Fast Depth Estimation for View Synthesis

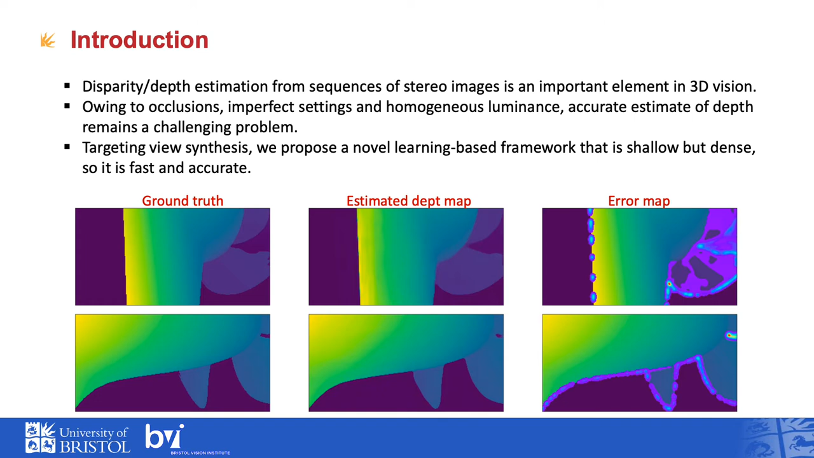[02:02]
Where precise estimation at depth discontinuity is very crucial. As you can see from this picture, the error at the age that always happens and that causes problems for view synthesis.